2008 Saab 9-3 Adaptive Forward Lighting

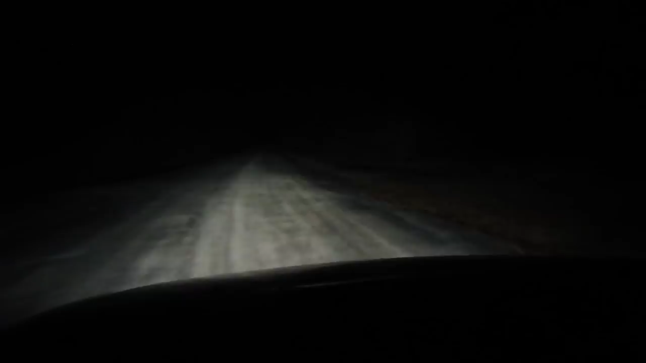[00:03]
Here we have a 2008-093 convertible with the new AFL adaptive forward lighting system. Pretty much it has a lead in when you turn the steering wheel. You can see right here that I'm only going currently like 15 miles an hour but the adaptive forward Xeon lighting pretty much will lead into the turn when you take and turn the steering wheel. Based on the steering wheel angle input sensor and the yaw rate sensor it'll kind of lead into where you need to go before the car actually gets to that angle.